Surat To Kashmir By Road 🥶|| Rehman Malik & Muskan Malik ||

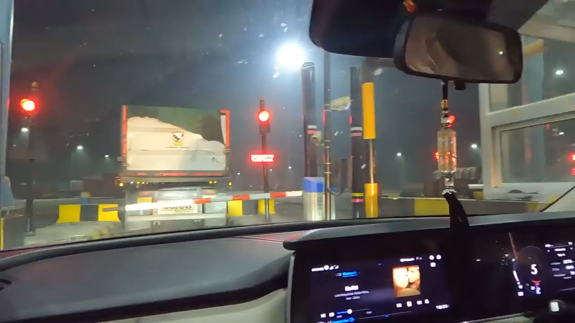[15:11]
लाइक इकता सादा फॉग है, मैं आपको बताती हो दो मिनेट
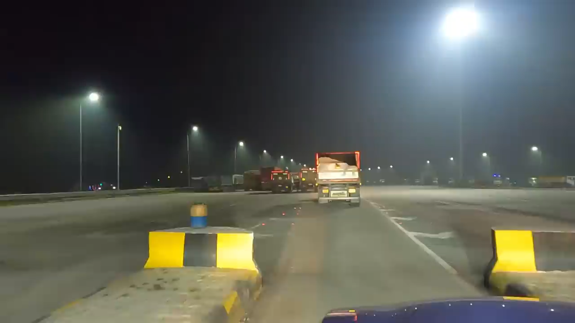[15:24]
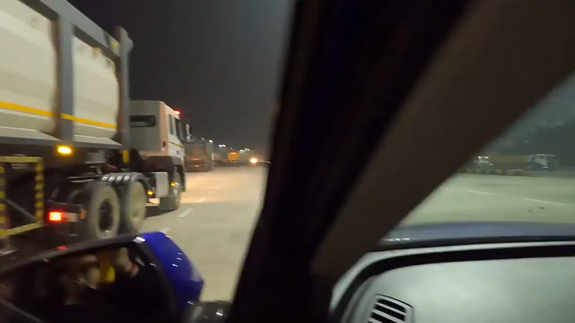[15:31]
आगे भी सेम ही है, सेम लाइटिंग दुकान उकान लेगा, इसके सब तरक खड़ोगे को दुकान भी नहीं को किसाब बुझ उठाई याद